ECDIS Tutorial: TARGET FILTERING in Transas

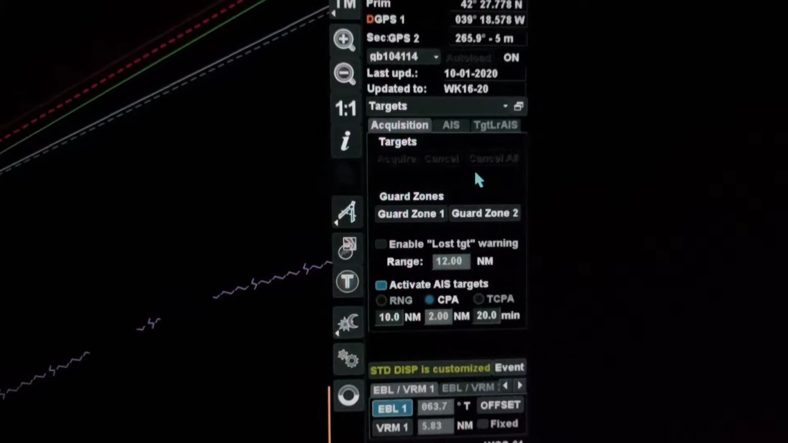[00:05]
Okay mga parekoy, sa video na ito, ituturo ko sa inyo yung difference ng itong filter ng targets ng AIS filtering.
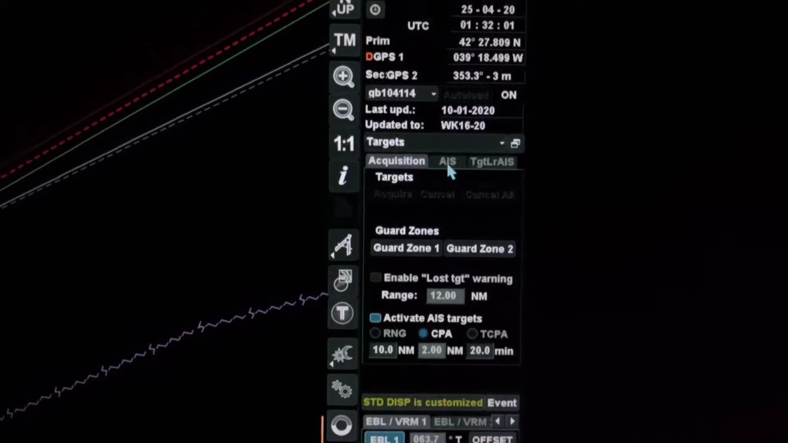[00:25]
So, ang Eclis natin ay Transas.
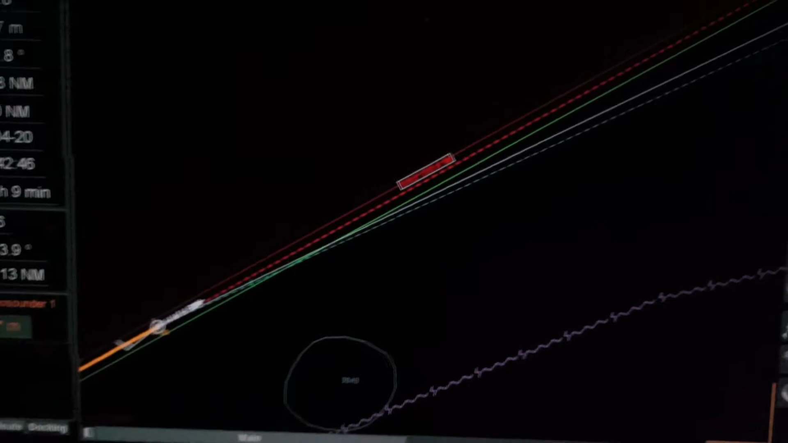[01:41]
lahat ng target mula sa barko natin hanggang 12 miles na radius mula sa barko
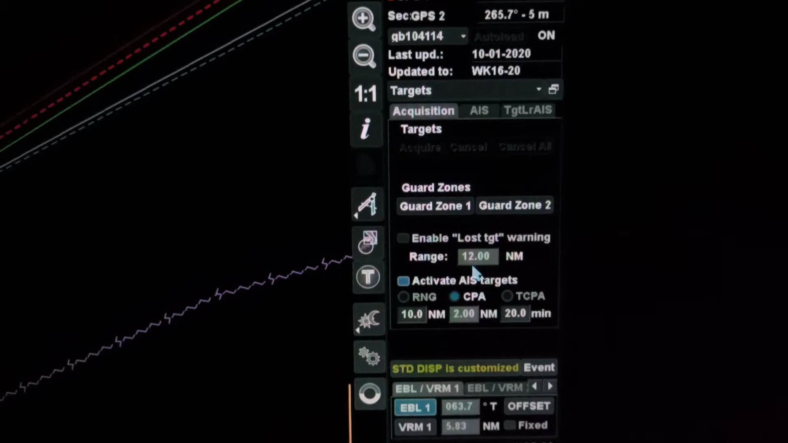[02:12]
Kaya, CPA dito yung nakapili. Kasi, ibig sabihin, lahat ng target na may AIS na nakikita, na display sa aking Eclis, within 12 miles, nakikita man. Pero,
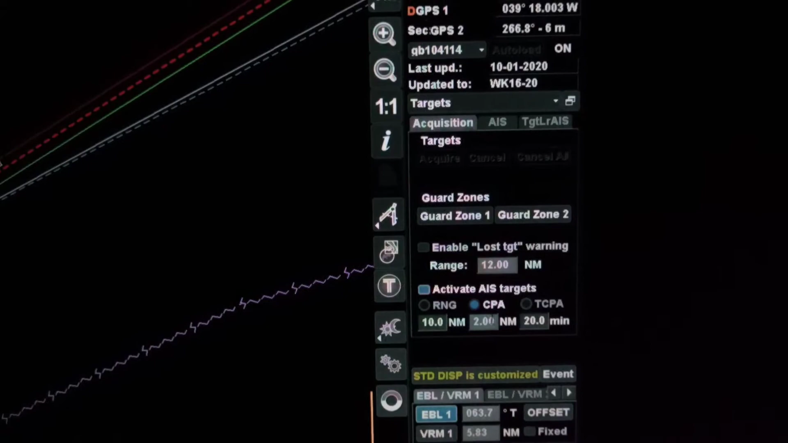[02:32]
may additional akong filter na lahat ng barko na lalapit sa akin at 2 nautical miles, ito yun, CPA, ay magpa-plat automatically.